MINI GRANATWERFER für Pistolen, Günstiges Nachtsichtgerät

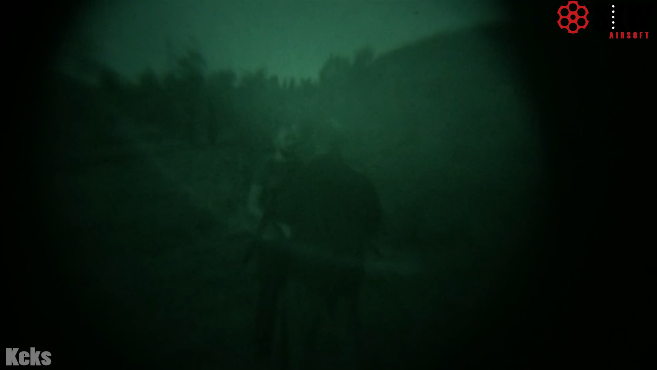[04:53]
Besonders aber auch andere Leute gesehen, die sich irgendwo ein bisschen versteckt haben.
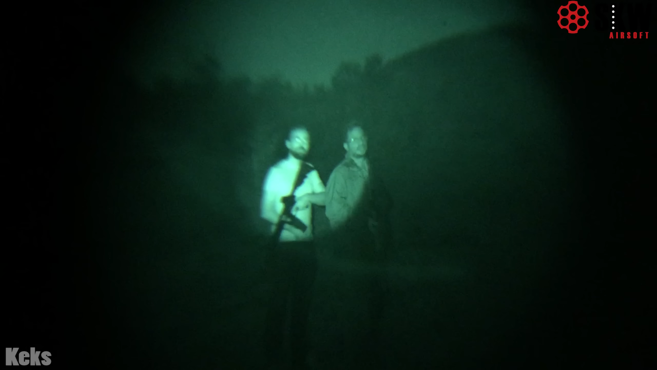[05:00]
Da haben wir uns ein bisschen gegenseitig gejagt mit.
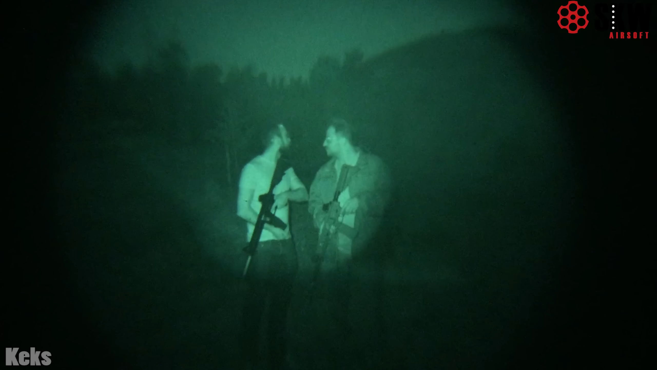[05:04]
Und mit der zuschaltbaren Infrarot-Leuchte, die sich auch perfekt fokussieren lässt.
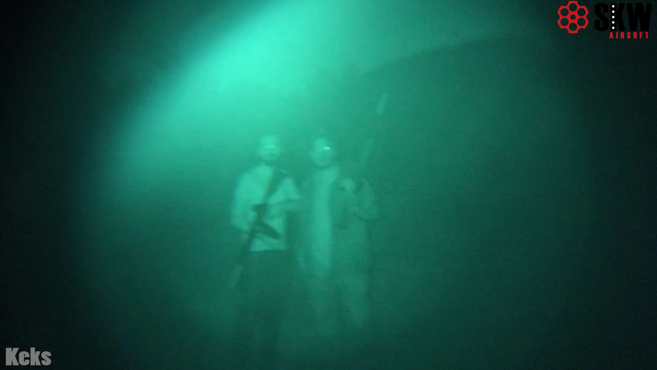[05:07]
Entweder auf ganz weit, dass es den ganzen Bereich abdeckt. Oder wirklich ein sehr kleiner Spot. War das wirklich perfekt, um Leute zu sehen.
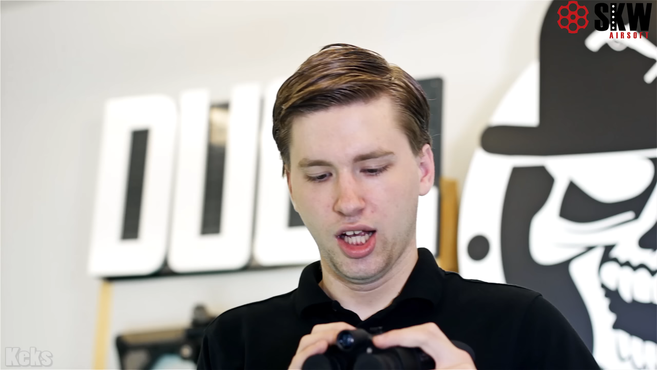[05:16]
Was man dazu sagen muss, dass hier noch kein Infrarot-Sperrfilter verbaut ist. Das heißt, andere Leute, die ihr direkt anguckt, würden ein kleines, kleines, schwaches, rotes Licht sehen.
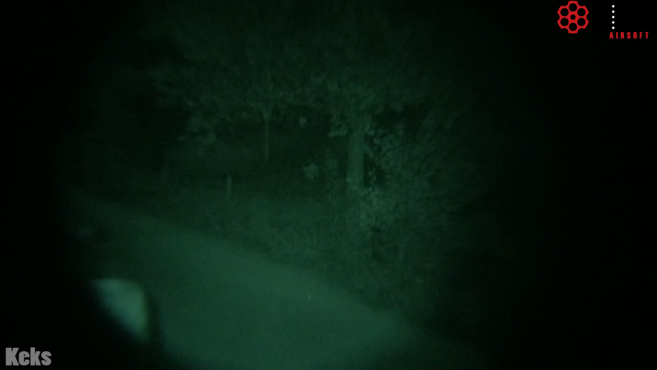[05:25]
Es soll jetzt noch ein Infrarot-Sperrfilter hinzukommen zu diesem Nachtsichtgerät. Wann das der Fall sein wird, können wir nicht sagen. Wir können nur sagen, dass es verdammt gut ist.
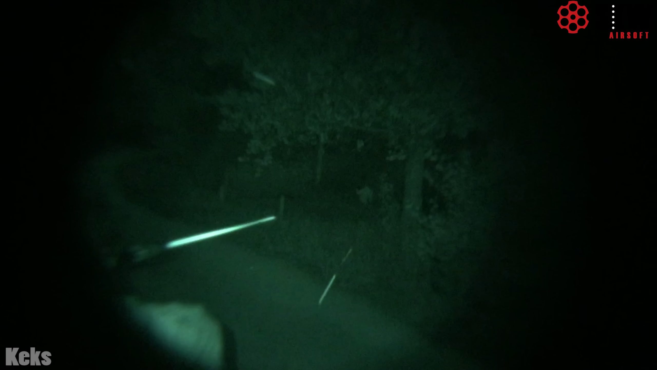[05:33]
Weil wir es selber testen dürfen. Wir sind sehr überzeugt davon.
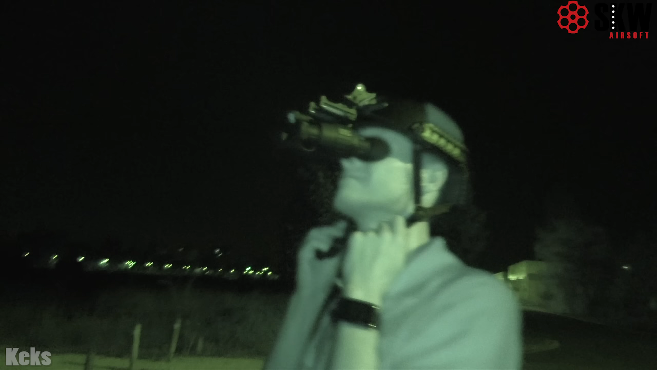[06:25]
Funktioniert auch mit Erst- und Schutzbrillen. Das ist gar kein Problem.
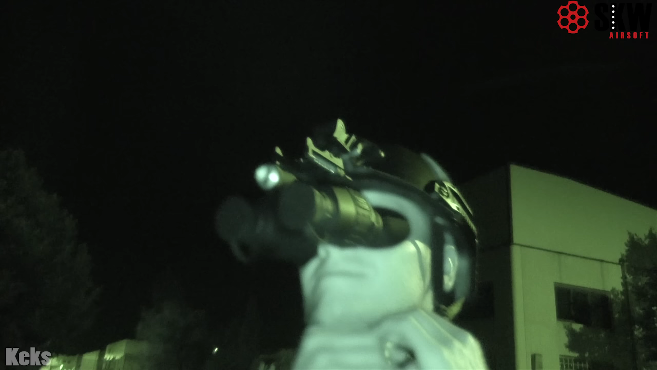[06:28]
Sieht man genauso gut alles. Und allgemein, wir zeigen euch jetzt hier noch ein paar Videos. Man muss dazu sagen, es hat intern keine Möglichkeit, das Signal auszugeben. Das heißt, alles was wir tun können, ist jetzt mit einem Handy abzufilmen.
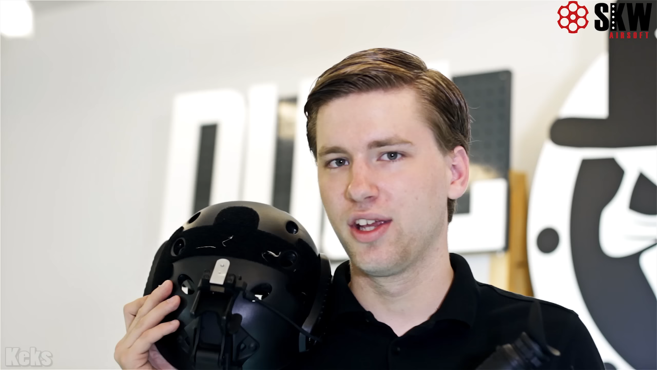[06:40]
Und so normalen Kameras haben zu große Linsen. Das wäre zu weit weg für den Fokus. Wir konnten das mit einem Handy hier abfilmen. Und das zeigt natürlich nicht so gut, wie wir es sehen können. Es ist ein bisschen unschärfer. Es zeigt nicht den ganzen Sichtbereich.
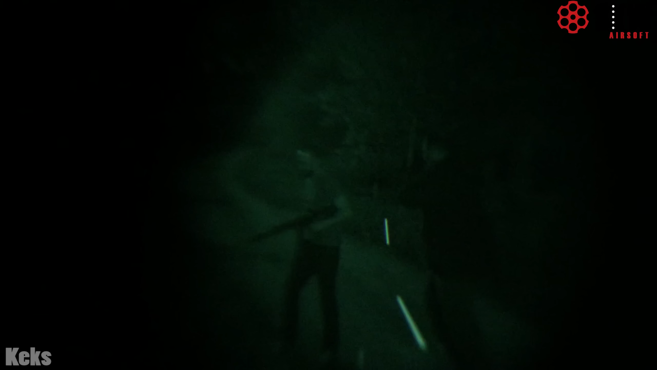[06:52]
Aber ich denke, für einen groben Eindruck ist das vollkommen ausreichend. Ihr seht hier einmal mit Infrarot und jetzt einmal ohne Infrarot. Das heißt, nur der Restlichtverstärker.
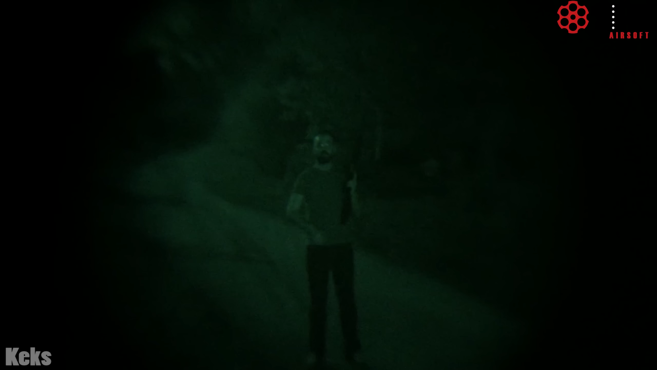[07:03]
Das ist quasi das Gerät zwischen der Call of Duty Special Edition und den hochwertigen 80 Geräten, die auch schon mal um die 18.000 Euro kosten können.